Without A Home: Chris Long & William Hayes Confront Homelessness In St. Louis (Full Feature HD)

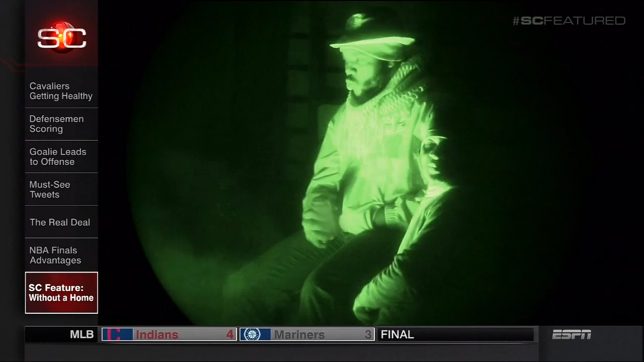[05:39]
We decided to catch a bonfire. We realized nobody was around. Hey!
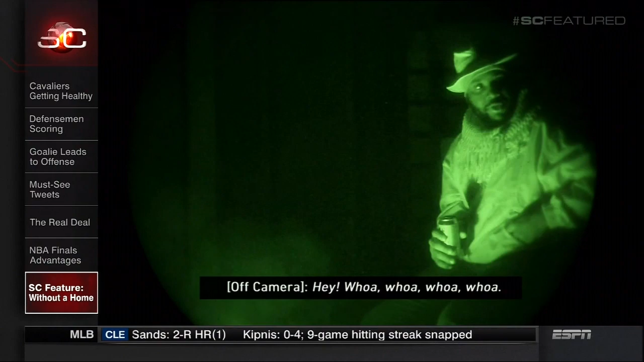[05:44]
Whoa, whoa, whoa, whoa! What's up, man? Just passing, man.
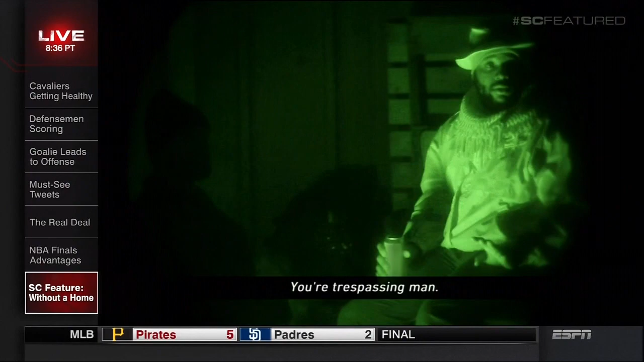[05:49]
Sorry, sir. No problem. Keeping the fire going for you. No, dude. Okay. My fault?
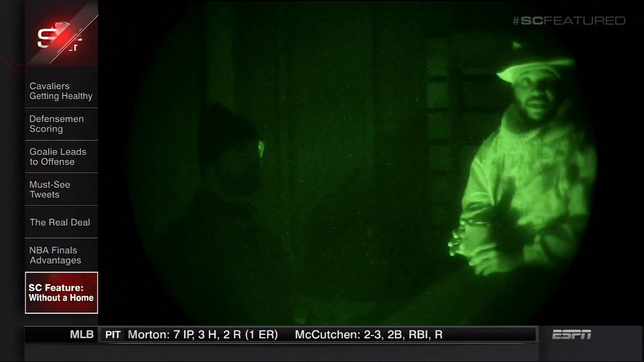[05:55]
No, just leave my barrel alone. Okay. All right. Thank you, sir.
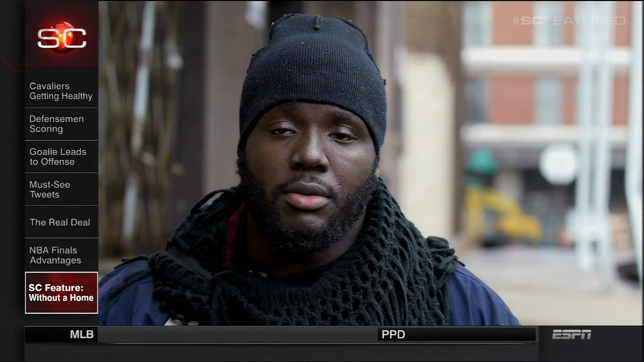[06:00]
We was in the wrong to think that we could come there and potentially make that our place to stay just for a night.
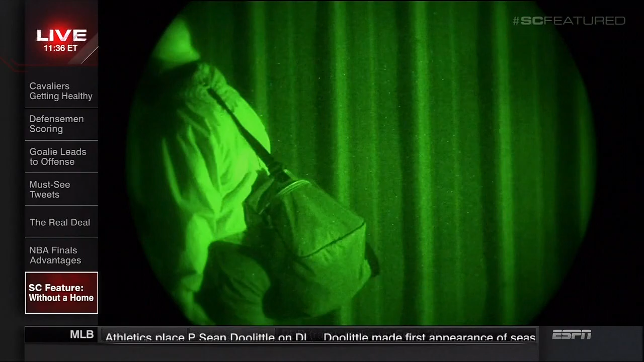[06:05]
Not far from there, we found what we thought would be a warm place to sleep.